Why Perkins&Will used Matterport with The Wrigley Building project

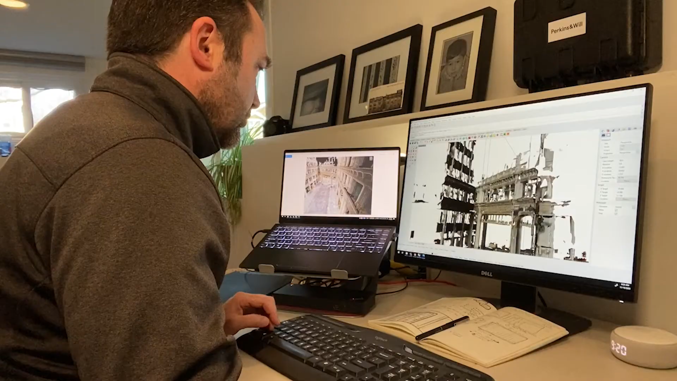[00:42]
It received a link to the scan and the MatterPak, which provided us with the point cloud, probably more importantly for us, the mesh model,
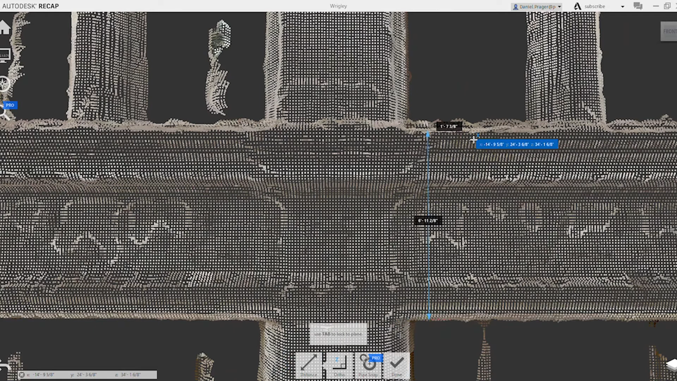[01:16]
enhanced by 3D models.
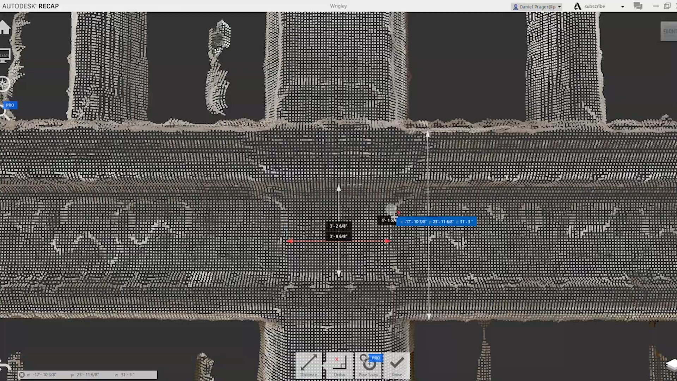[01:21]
But the backing of the data, the point clouds that are there,
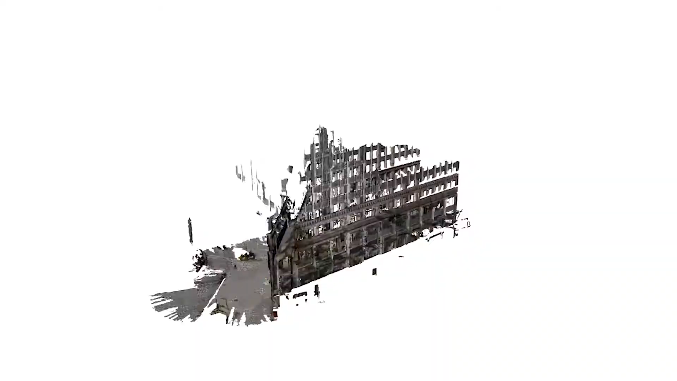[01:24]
gives us a level of being sure that we've done the best job and are delivering the right solution.